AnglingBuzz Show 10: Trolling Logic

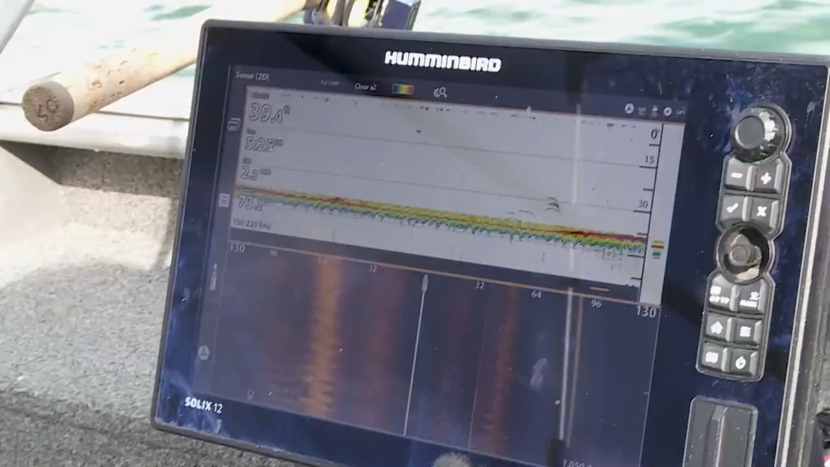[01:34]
And if you're using your graphs, you're finding bait fish. You're finding structure.
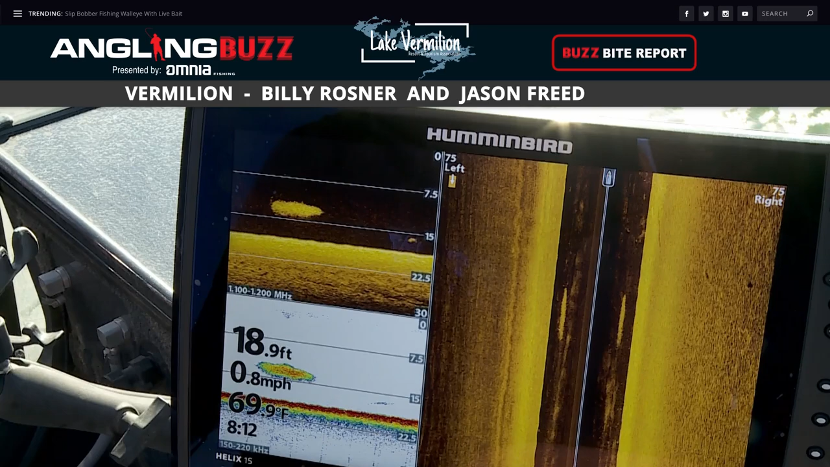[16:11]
On screen: depth 18.9 ft, water 69.9°F, speed 0.8 mph
You're going to see some hooks on there. They're going to be tulipie or whitefish. And in those same areas, there's going to be some nice muskies and some nice pike in there.
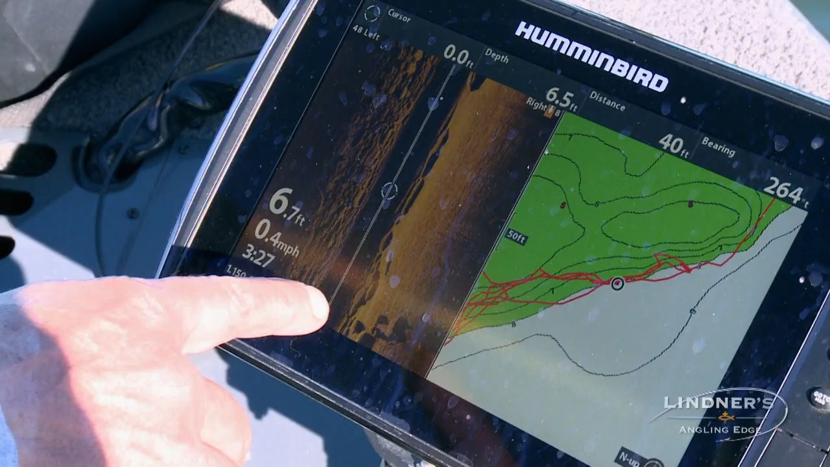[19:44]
On screen: speed 0.4 mph
As you can see, we're moving along this boulder ledge. And look at right there. That's a muskie. Look at that. See, it's a perfect silhouette of the fish.
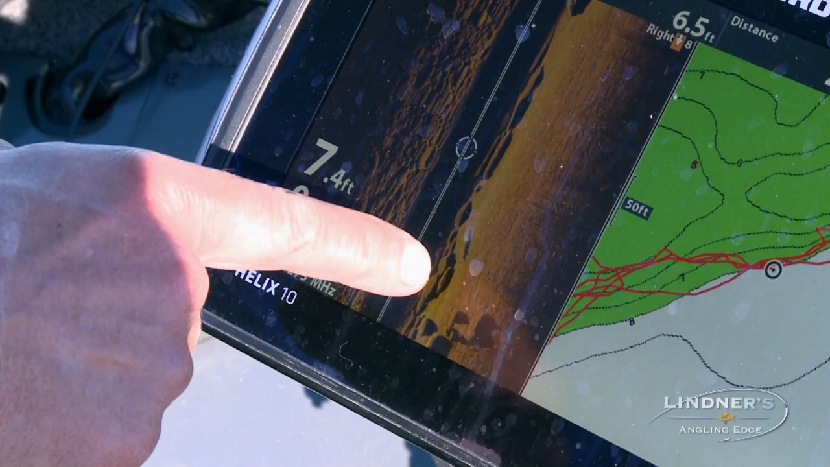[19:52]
On screen: depth 7.4 ft
You can see the fins right there. It's sitting right in like a little boulder slide right in the corner there. That's where we have our bait suckers hopefully sort of gliding over that spot.